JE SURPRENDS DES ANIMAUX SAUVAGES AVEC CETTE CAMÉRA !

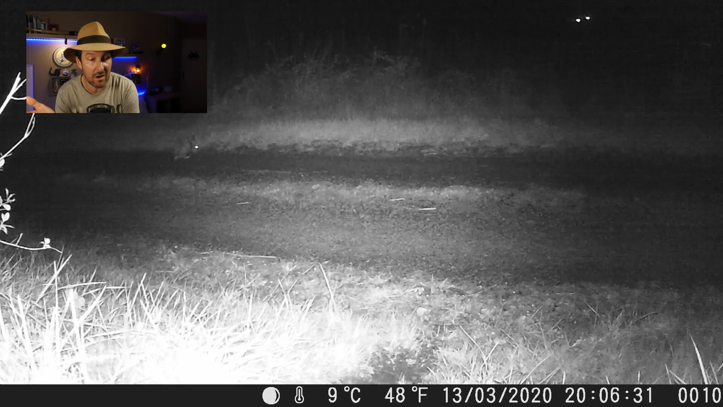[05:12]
visue vie dans ce coin là c'est un petit peu son territoire et comme je vous l'ai dit la caméra elle est placée sur un lieu de passage donc à mon avis ça les a beaucoup embêté cette nuit là parce qu'elle est visible cette caméra voilà on le revoit à 20h20 elle est visible à cause de son panneau led qui qui qui qui légèrement visible la nuit surtout par les animaux donc ils sont un petit peu effrayés donc ils hésitent un petit peu tout ça passer vous allez voir sur le petit chemin donc là ce lièvre il se pose des questions il fait style je broute un peu au milieu de la route et vous allez voir qui va décamper à nouveau voilà
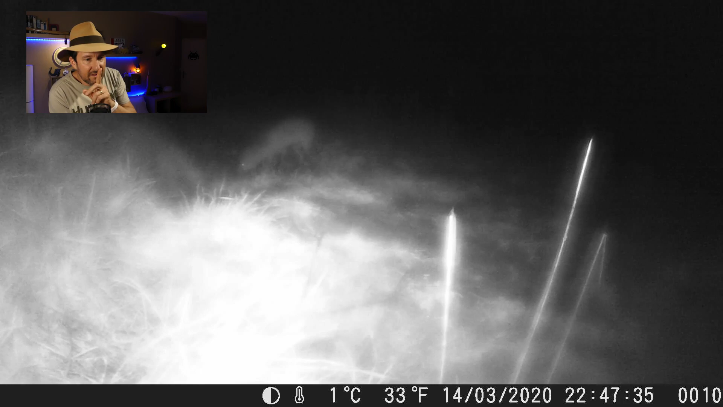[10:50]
assez facilement ce petit mulot il passe du talus et il va se perdre dans le champ sur la droite sur le coup je me demandais c'était pas autre chose comme un mulot mais c'est bien un mulot à nouveau le renard qu'on a vu la veille alors c'est pas si c'est le même excusez moi mais c'est un renard en tout cas qui vient patrouiller un petit peu qui renifle un petit peu ce qu'il ya au sol et qui est visiblement interloqué par la présence de la caméra et
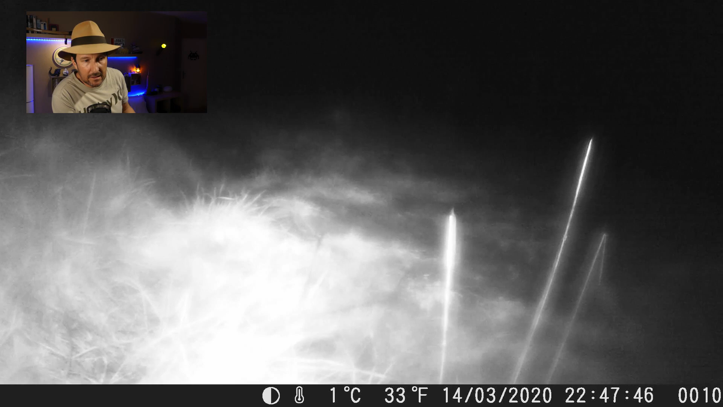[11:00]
on le voit disparaître dans l'obscurité donc c'est un chemin également pratiqué en tout cas utilisé par les renards qui ont des territoires assez vastes et enfin les amis le seigneur des lieux je vous en parlais
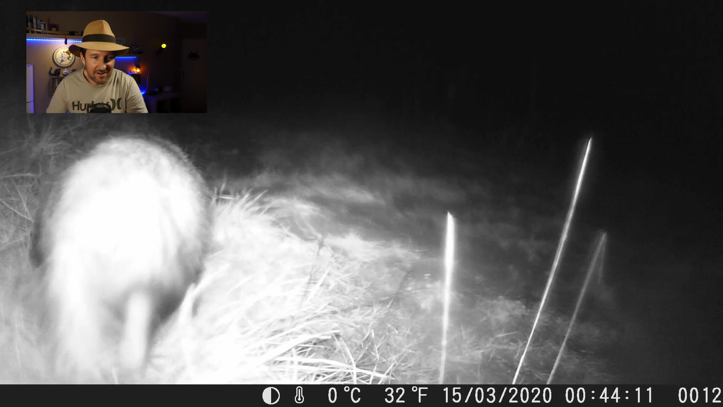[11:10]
le blaireau qui arrive par l'arrière de la caméra je sais pas où il était s'il est sorti la caméra n'a pas détecté ou quoi où il était en vadrouille l'après midi c'est rare à mon avis la journée il dorme donc il passe nonchalament alors ce voyez c'est une grosse bestiole c'est gros comme un chien comme un chien mais avec le dos assez plat et ça vit beaucoup la nuit donc sa vie en famille dans des terriers et ça se perd ça se perpétue durant des générations dans les terriers à une heure du matin qu'est ce qu'on a on a un truc qui est passé furtivement sur furtivement sur la droite pardon je crois que c'est à nouveau le blaireau qui fait le tour qui fait des cercles concentriques
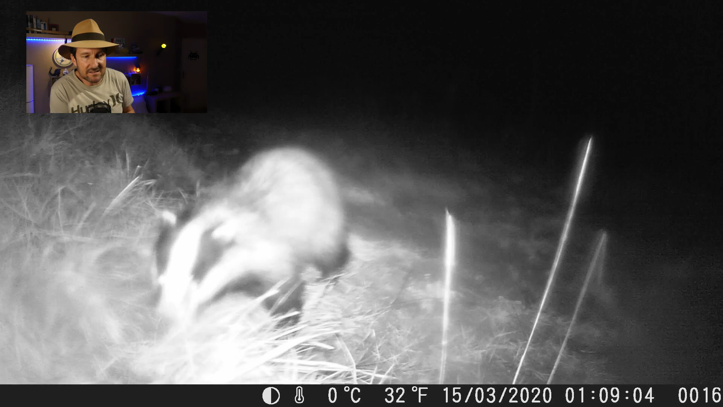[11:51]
vient renifler ce qui se passe donc on le voit vraiment de près ça c'est cool c'est un animal assez sympathique avec une jolie tête et voilà là il est effrayé finalement décide de se carapater à 2h28 du matin retour du blaireau je crois que c'est le même alors où la même je sais pas c'est une femelle ou un mâle là il est passé très vite il n'a pas insisté il est reparti et la dernière séquence surviendra sur le matin là vous allez voir c'est un petit peu étonnant mais à la fois pas trop c'est à midi
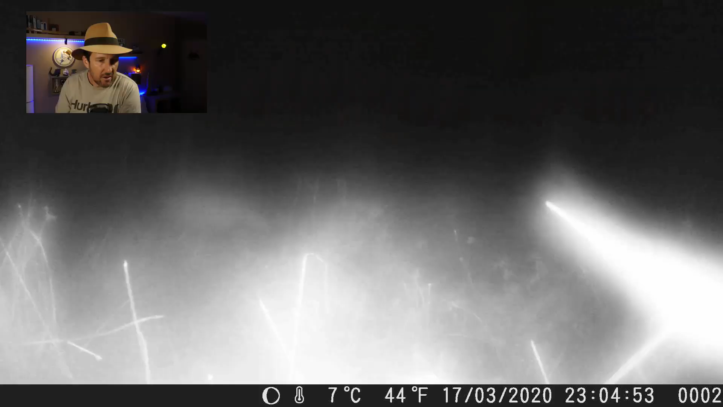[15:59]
y va donc c'est à 23h04 le
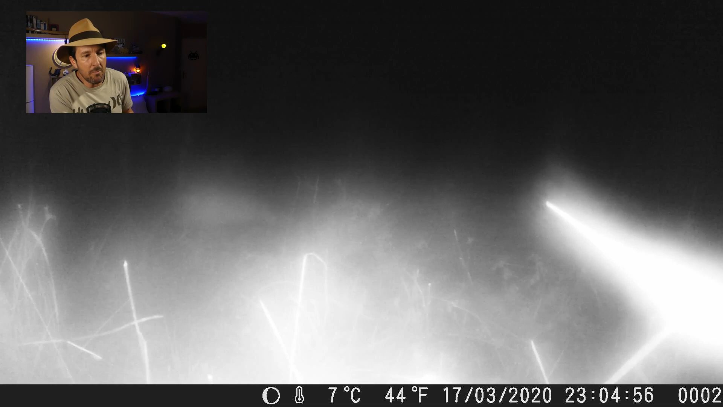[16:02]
blaireau alors je sais pas si c'est celui du terrier du deuxième jour qui est situé à 300 ou 400 mètres de l'endroit où j'ai mis la caméra cette nuit là donc on discerne très bien très distinctement un blaireau avec les yeux qui se reflètent il est là en train de fureuter devant la caméra alors c'est à 3400 mètres je vous disais mais c'est pas impossible que ce soit le même blaireau parce qu'ils ont des territoires assez étendus tout comme les renards et tout ils se promènent beaucoup
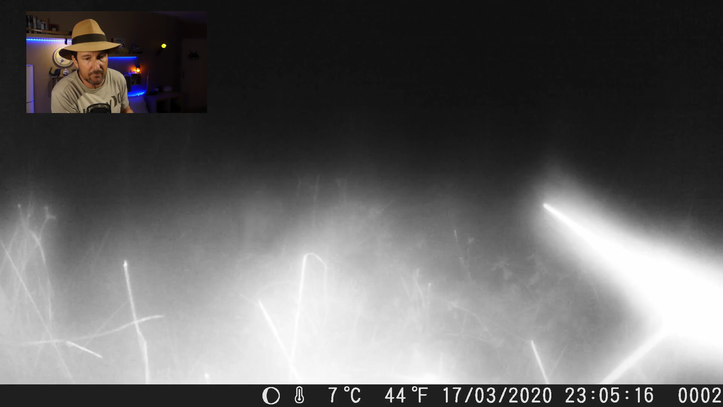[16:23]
et c'est tout ce que j'ai eu cette nuit là donc c'est très décevant et pour tout vous dire j'ai mis une nuit supplémentaire encore donc la